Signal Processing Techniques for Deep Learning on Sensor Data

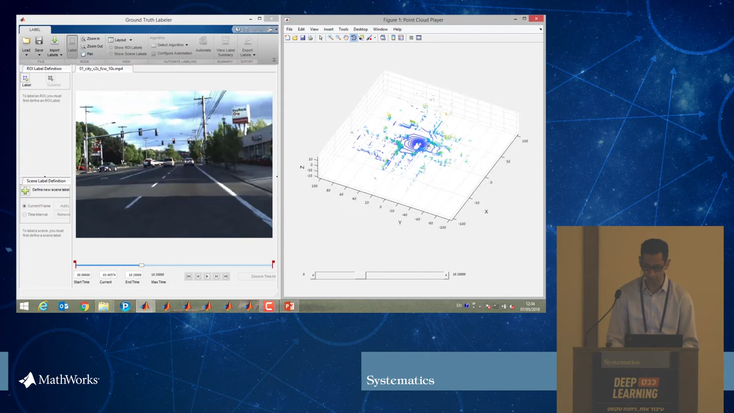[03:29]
If you look at it by itself, it's actually hard to get a sense of what you're seeing. So let me move this. Right, so you can see here, you can see the 3 curves that are in front. You can see these circles, and that's the LIDAR, the laser actually bouncing off the ground and back to the sensor. And if you look at it this way, you can see the height of the trees. Right, so that's what LIDAR data looks like.
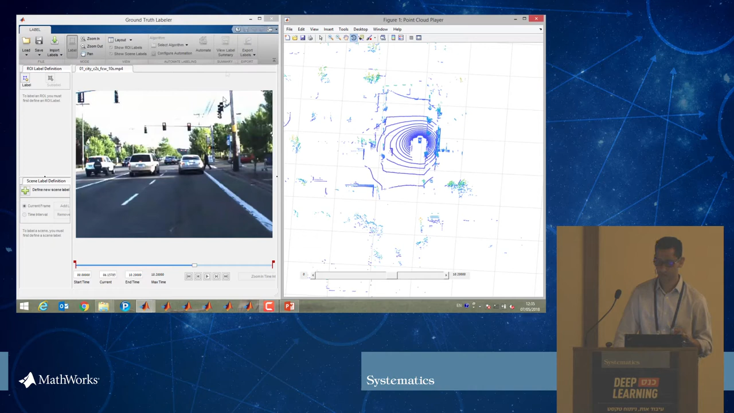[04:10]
When we actually process it next, we are going to use just the LIDAR data and not any of the video data. So we're just going to process the XYZ values of this point cloud.
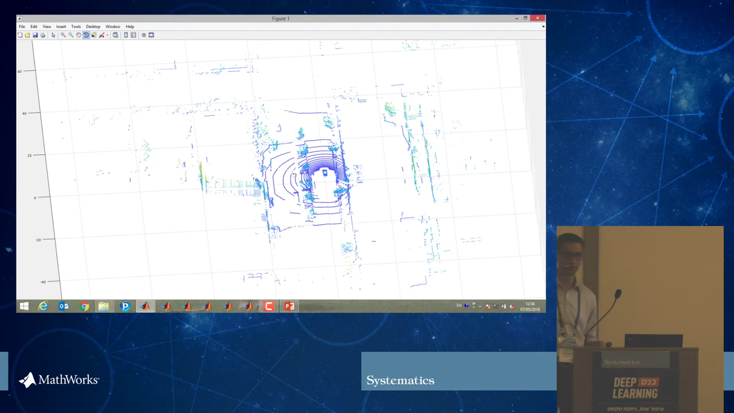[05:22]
Before I can label it to figure out how to actually segment it, I need to remove some of the noise, and then I also need to cluster objects because I can't go in and label every single point in the 3D.